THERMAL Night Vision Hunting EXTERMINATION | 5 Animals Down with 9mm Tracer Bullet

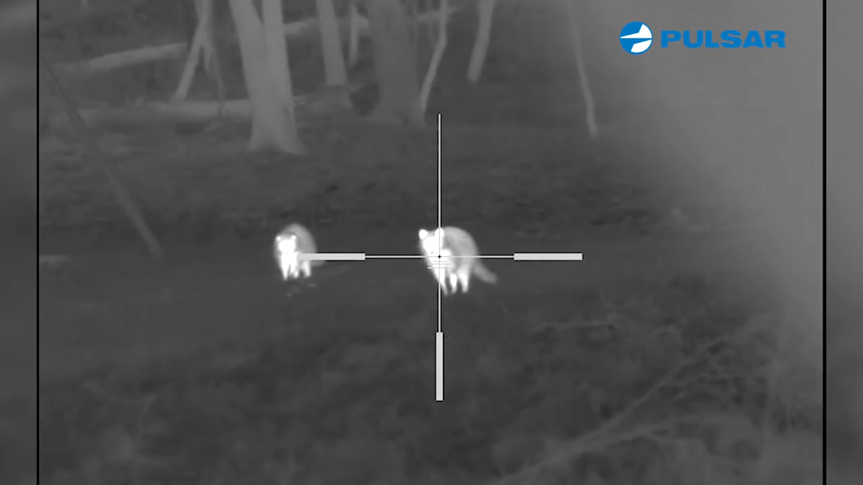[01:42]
Oh, we got some raccoons coming in. All right. We're fixing to change plans. There's the third one right there. Let them all get to the feeder. Two are lined up so pretty right now. No, it's just one. Okay.
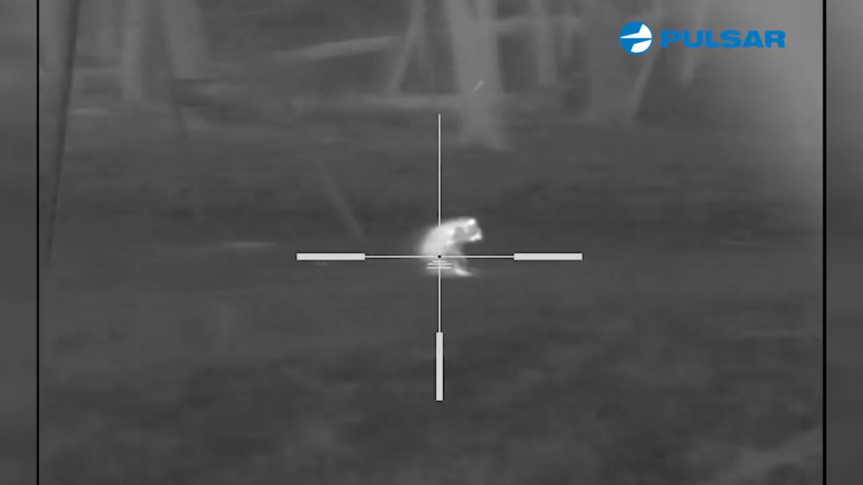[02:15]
I think that little hollow point works.
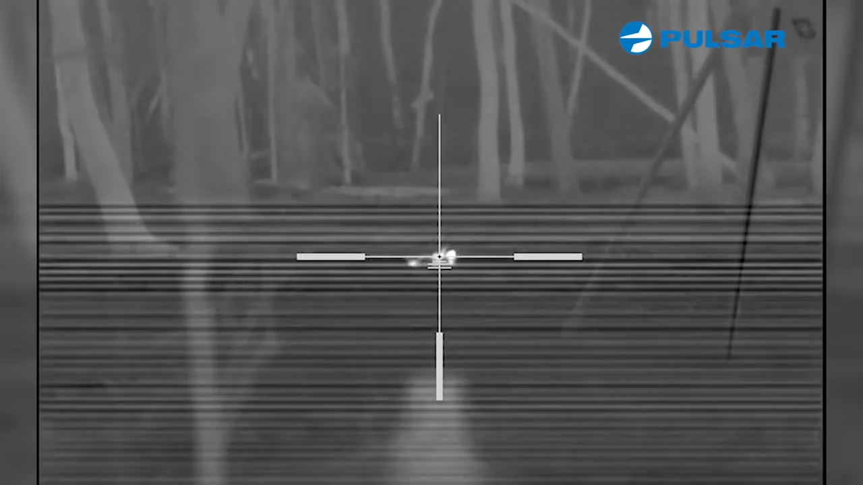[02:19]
What do you think?
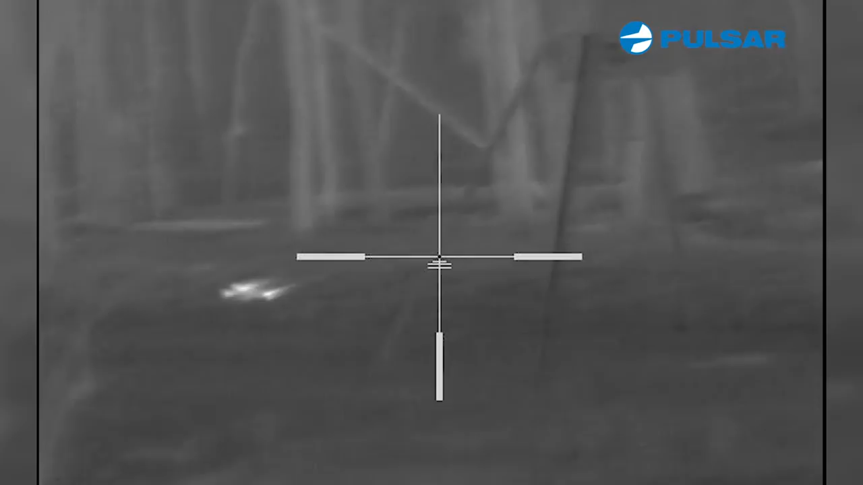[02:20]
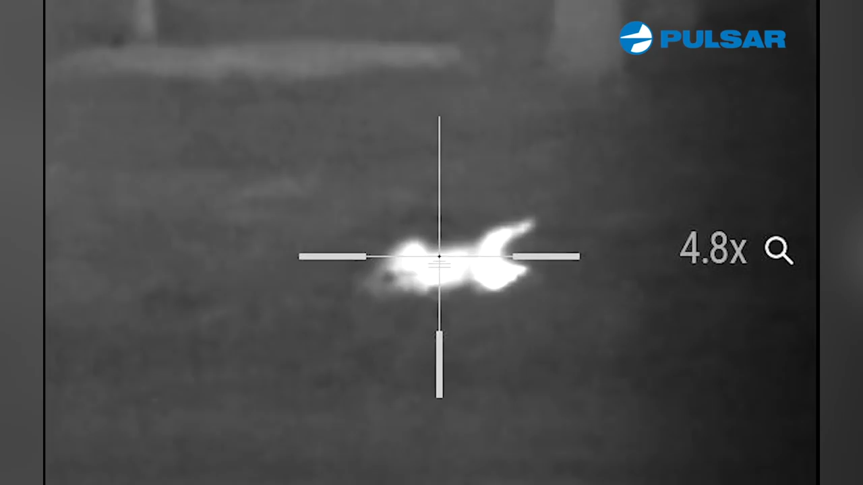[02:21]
And that's pretty cool right there.
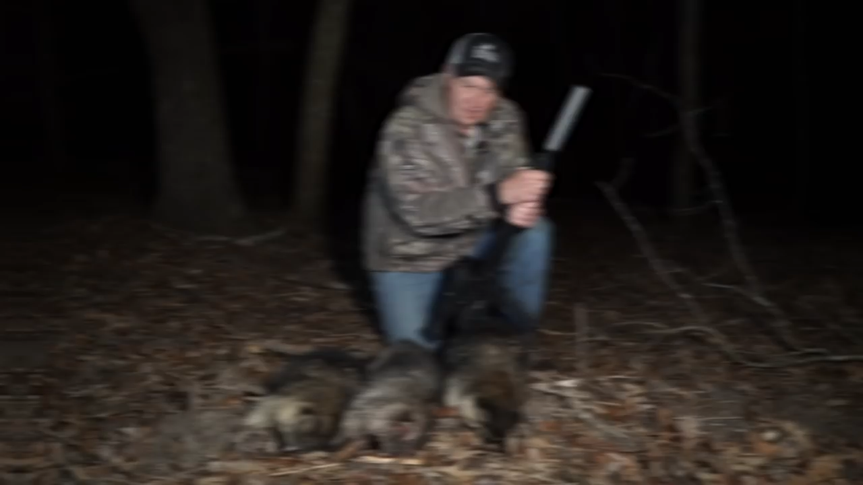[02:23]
All right. Well, plans changed, obviously. Went from plan A going for a hog to plan B going for something else that came in that needed to be shot.
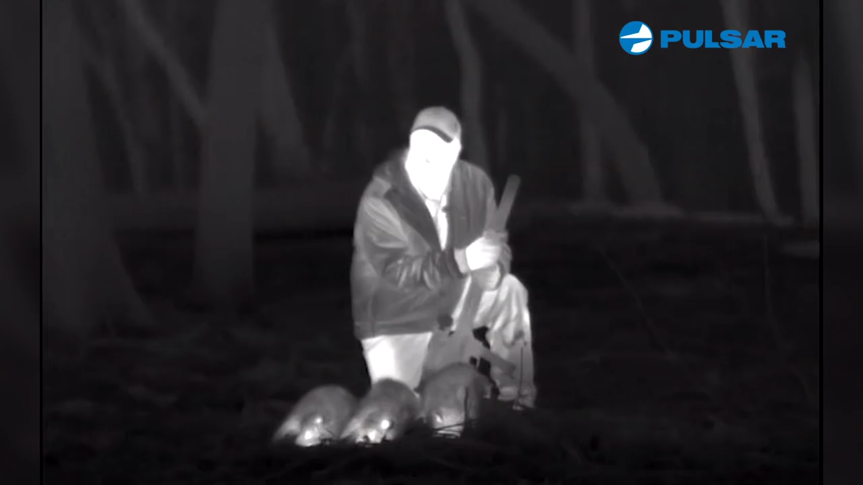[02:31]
You know, boy, I hear the coyotes over there right now. Whew. I wish a coyote would have come in. But no, we were waiting for a hog. The wind was perfect. Hogs didn't show up, but the raccoons did. We wound up got some really nice footage on the thermal units.
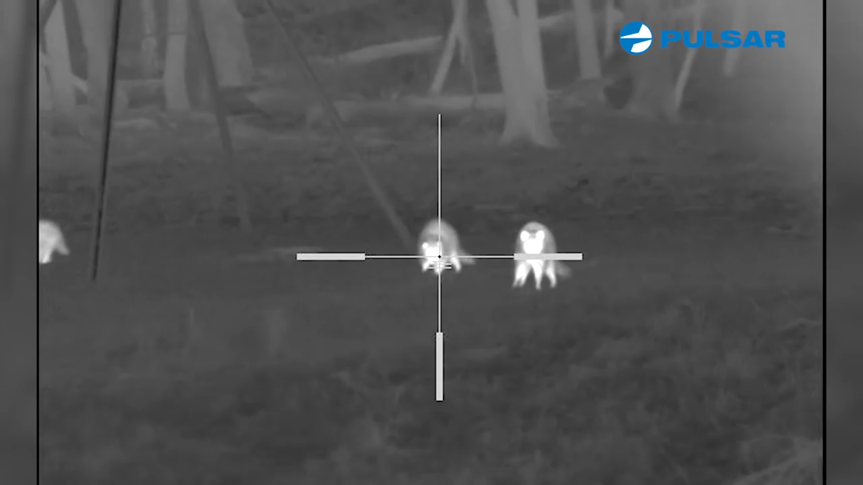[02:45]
And then I put the little carbine. Now this is a nine millimeter. It's made by CMMG. It's the Resolute 300 series.
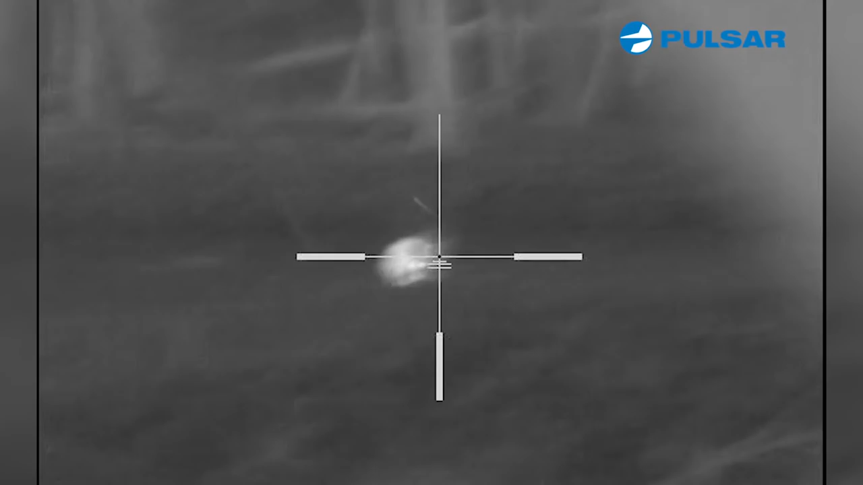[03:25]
If you've got the time to line them up and get the pass through
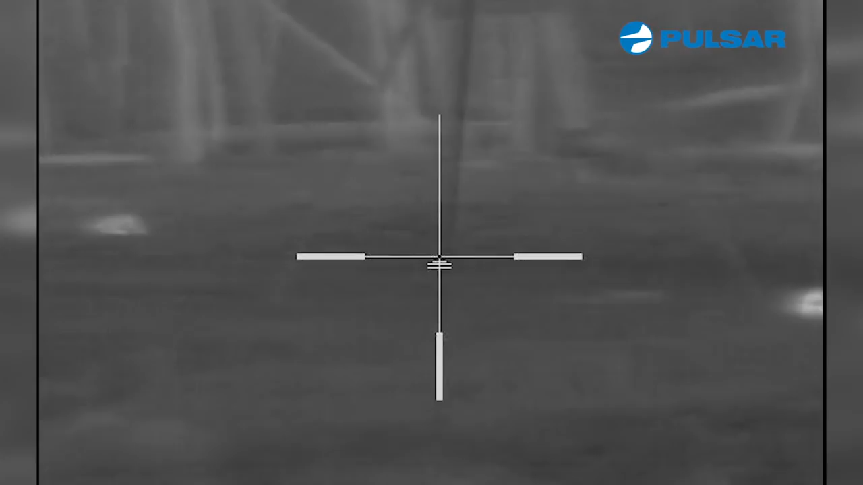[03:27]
and to put them down first and then go for the next one. That's exactly what we did. Plan A didn't work, but plan B did.
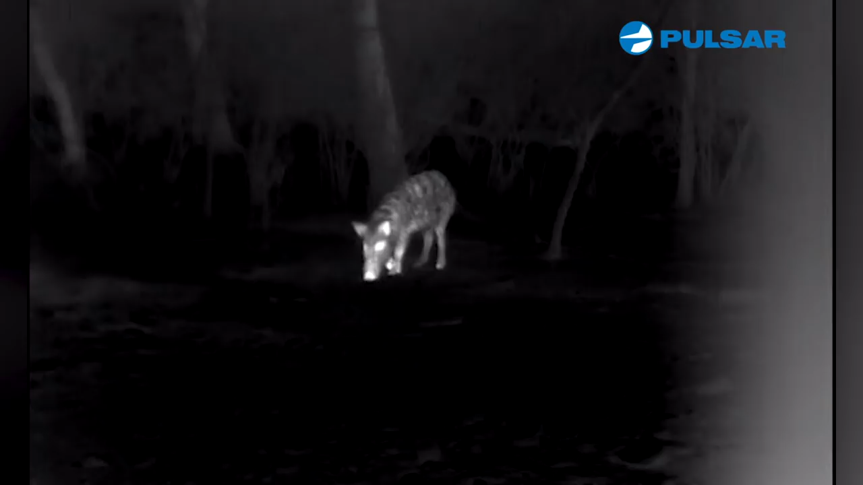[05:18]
So the other night we wound up, we took the big brother to this particular carbine rifle that I'm shooting. And we brained a hog.
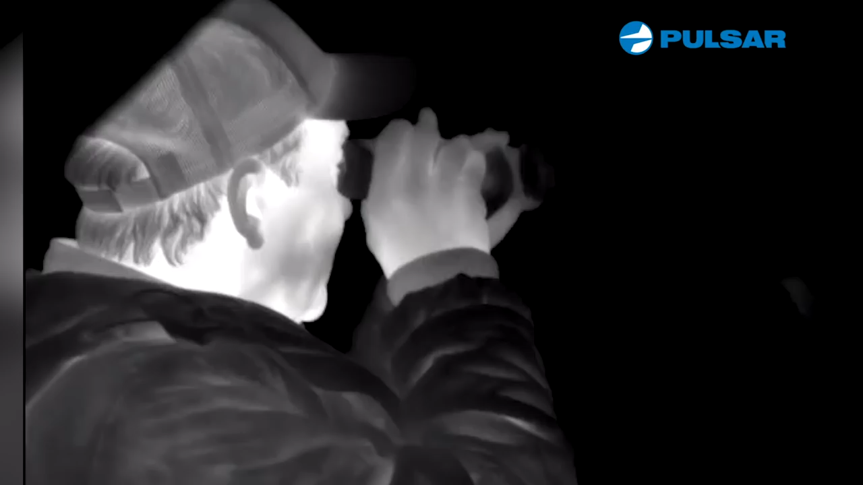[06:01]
What is that out there? It's a hog. It's a bunch of them. I think it's a mom and babies. They're just too far out. I don't think they're coming this way. I can't take that shot. They're just too far.
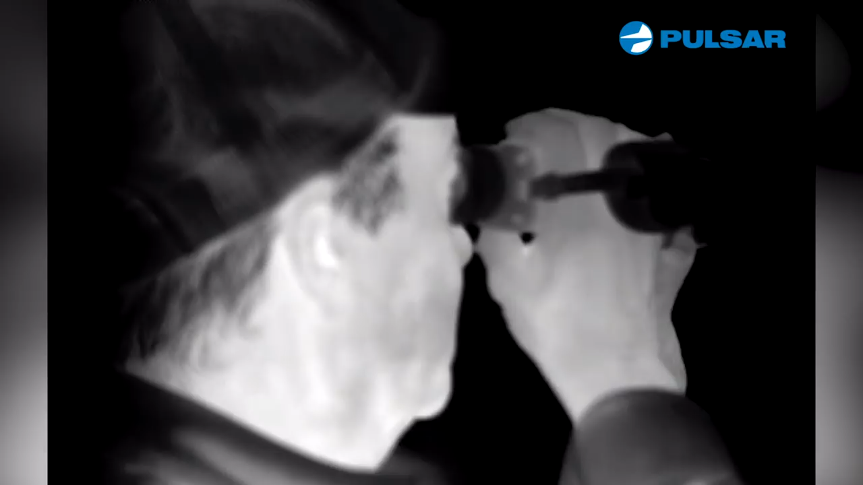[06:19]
If these doggone cows would get out of here, maybe something would come in.
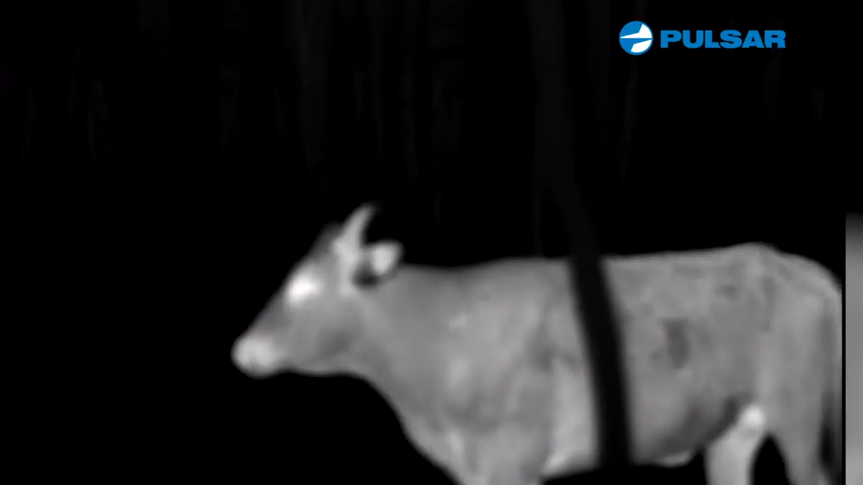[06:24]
There's a coyote. Doggone it. Cool. All right. Let me get the gun up on him.
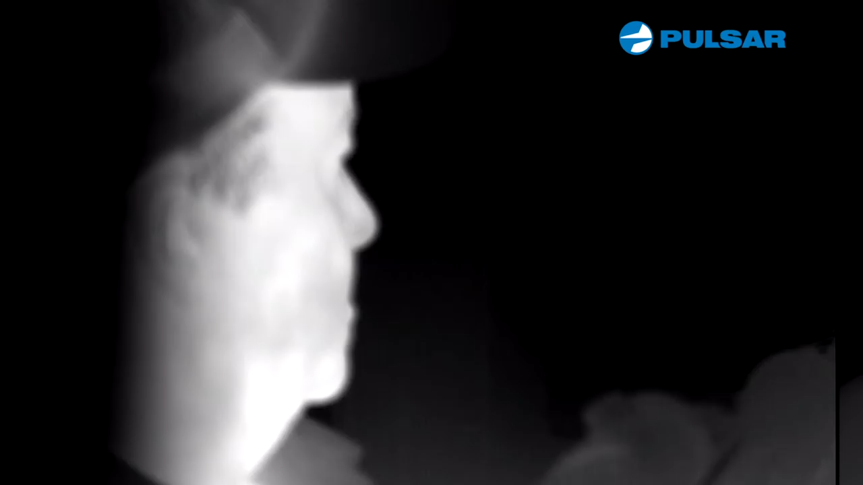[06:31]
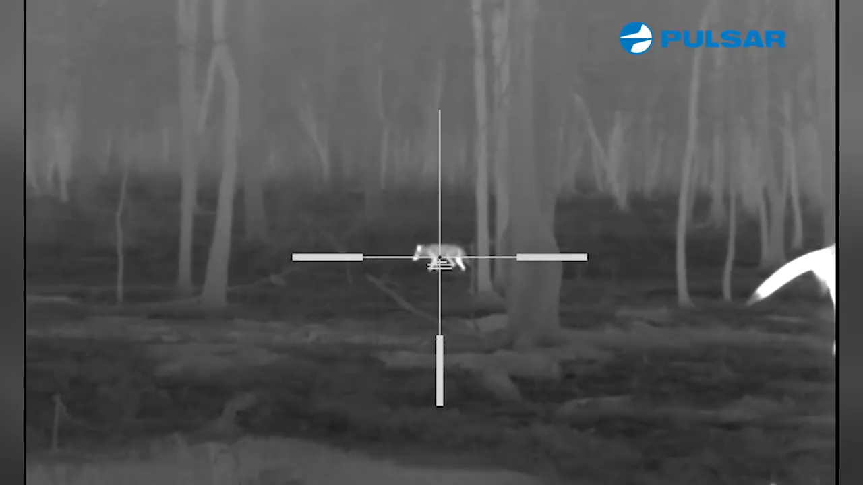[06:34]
Let me see if I can stop him.
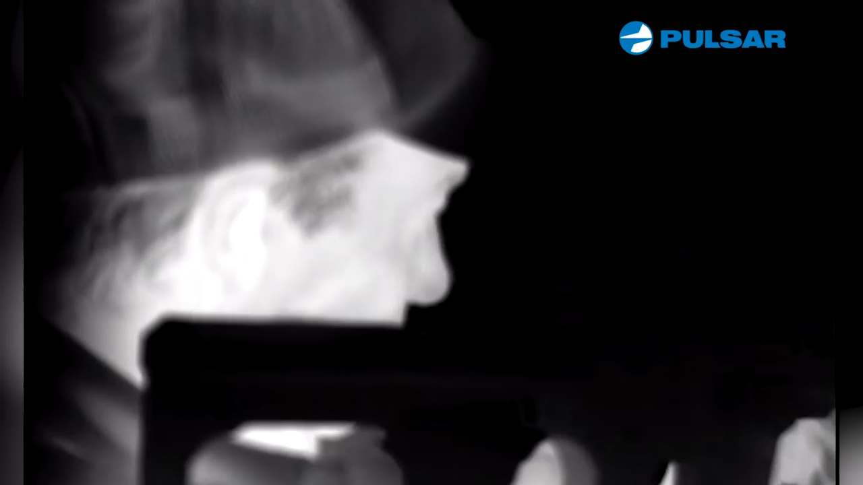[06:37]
Come on, bud. Stop.
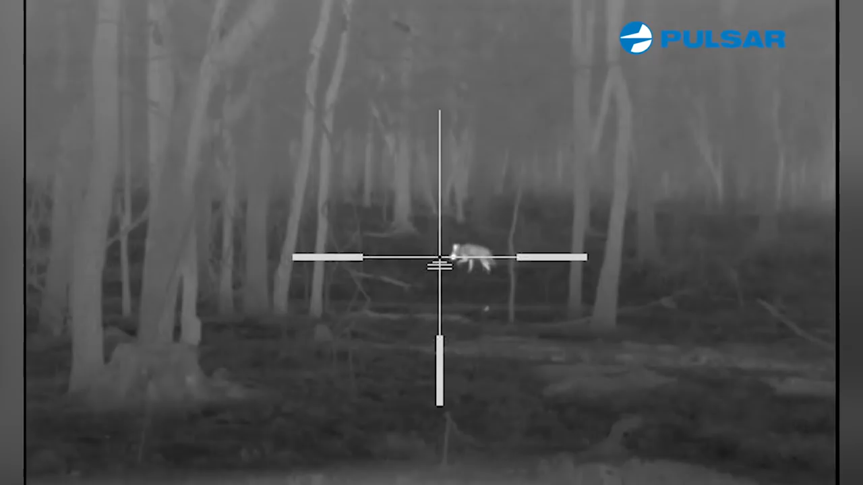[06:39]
Oh, he's circling downwind.
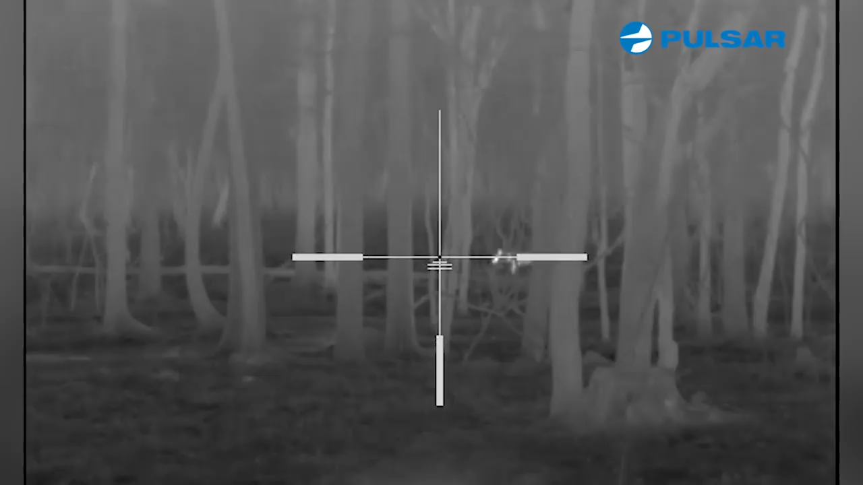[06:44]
Uh-oh. Uh-oh. I'm going to take a shot if he stops. Come on. Stop, man.
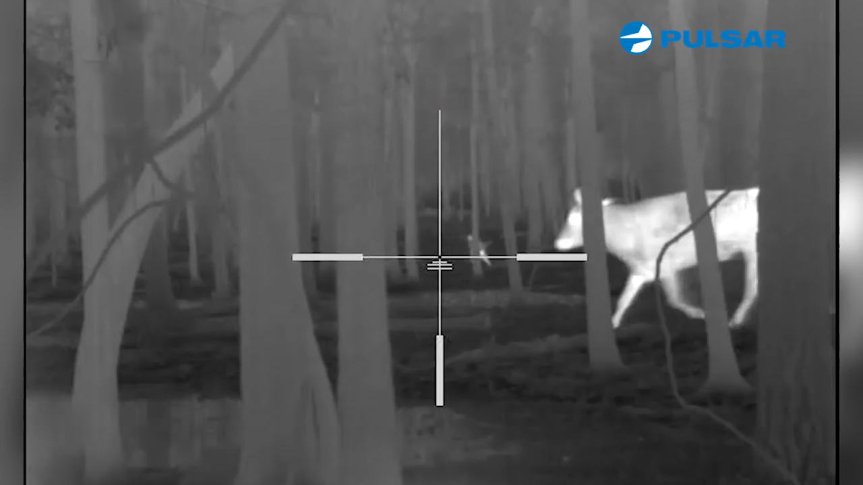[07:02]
Got him. Look at that. Look at that.
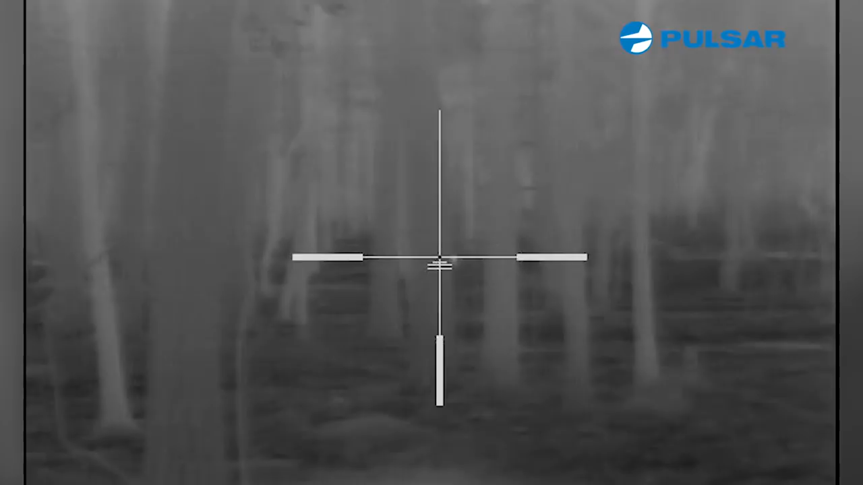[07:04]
Down he goes, baby. Down he goes. In and out. What do you think about that? What do you think about that? That is big dog cow. Big dog cow. Look at that. Look at that. He hit the deck right there.